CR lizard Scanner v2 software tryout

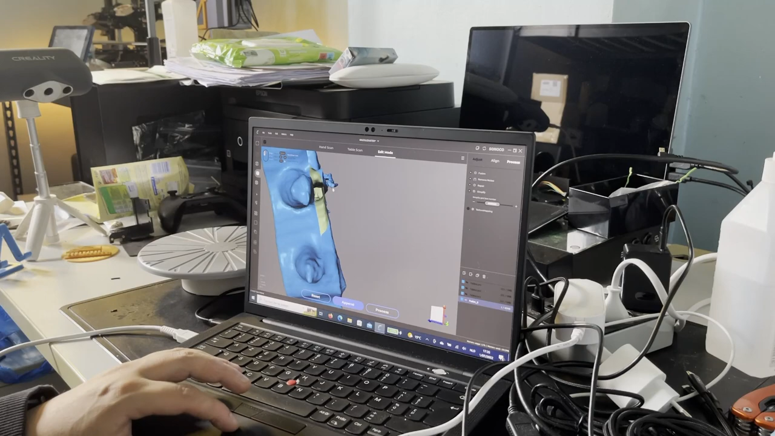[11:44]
well you can see here the imperfections i'm talking about you can easily delete those imperfections
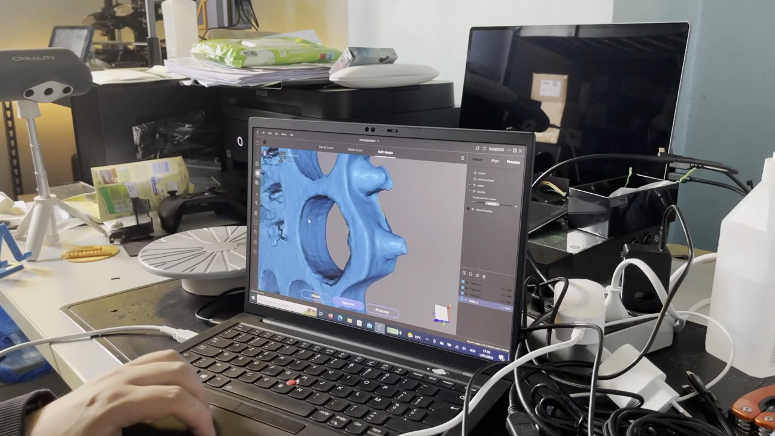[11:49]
in the software itself it does work pretty well so